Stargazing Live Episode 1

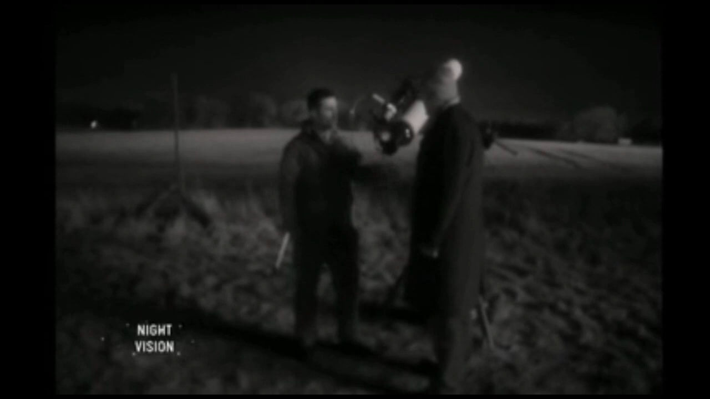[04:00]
So we've got all the lights turned off and we're using special low-light cameras so we can see the sky. Now, we've had one thing that's worked out very, very well for us, which is even though we've had cloud for the last while, the cloud seems to have disappeared. I'm looking at Orion over there, which you can always tell by the three dots with the belt we have.
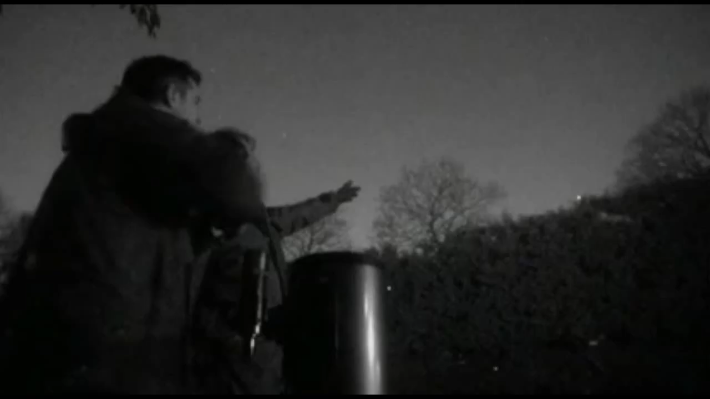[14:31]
Just up there. Can you see that bright star? Gallifrey. Gallifrey. Not quite. Very close. Is that an actual... That's just a star though, isn't it? Gallifrey doesn't exist. I'm afraid to say.